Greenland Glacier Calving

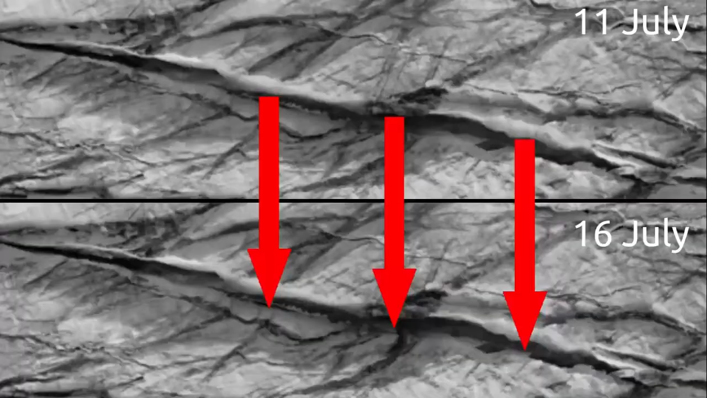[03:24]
By tracking the displacement of crevices between two flights, the velocity of the glacier surface can be determined.